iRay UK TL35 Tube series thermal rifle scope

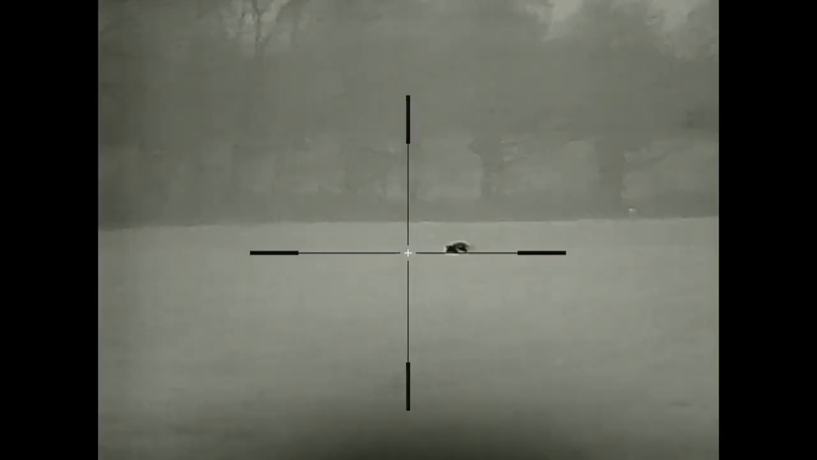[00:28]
Now this as a thermal scope is excellent it's a 384 core 12 micron processor. It's got I-Raise ceramic lens so it's very lightweight doesn't need a lot of energy
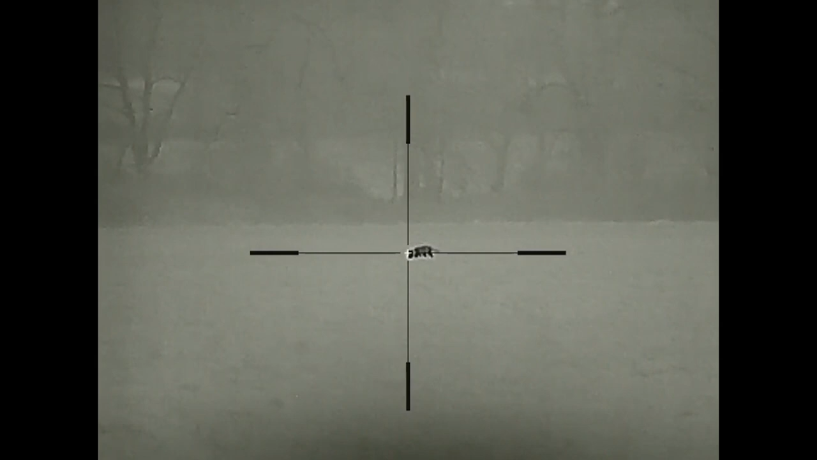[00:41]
which has the benefits of boosted battery run time. So the run time on this continuous with Wi-Fi on is 8 hours from the built-in battery.
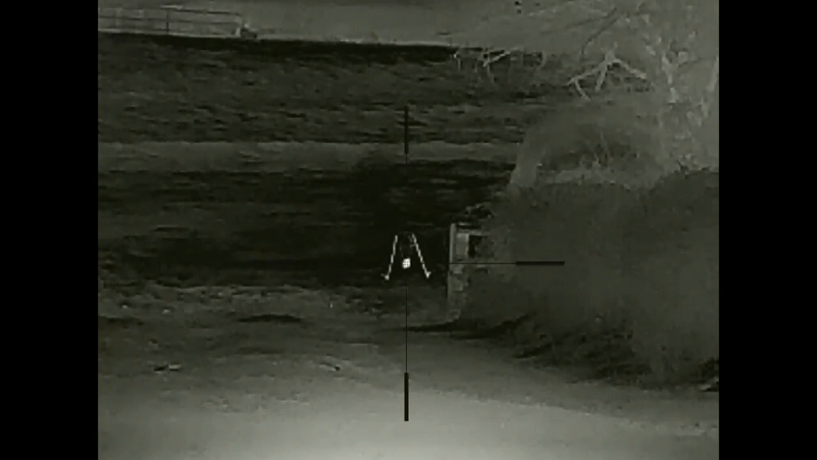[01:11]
You've got the option of three different rifle profiles so you can swap it between rifles. Again if you're using good mounts that won't be a problem.